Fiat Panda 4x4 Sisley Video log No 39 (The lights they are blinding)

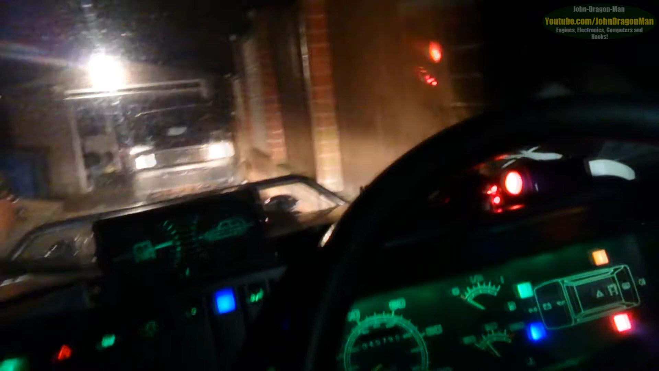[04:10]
Because when I flash my lights, you get everything fire up at you.
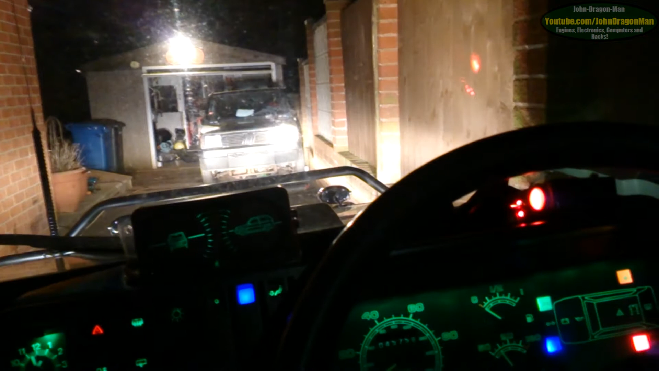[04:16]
Nice.
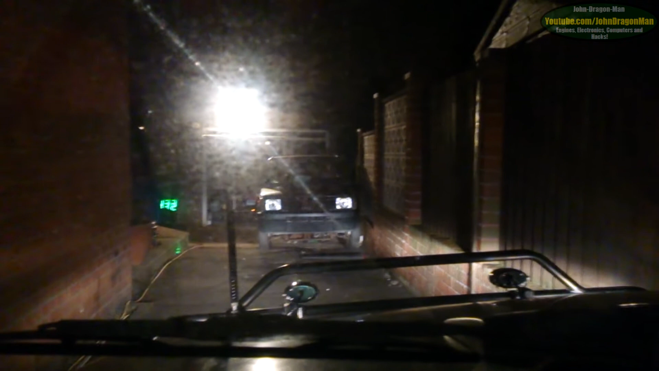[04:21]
And as you can see, the standard dip beam lights are pathetic now. But when you put it onto high beams, oh my god. Boy, are those high beams. That's more like it. Now, if only I was allowed to use these on the roads. Hmm. Off roads.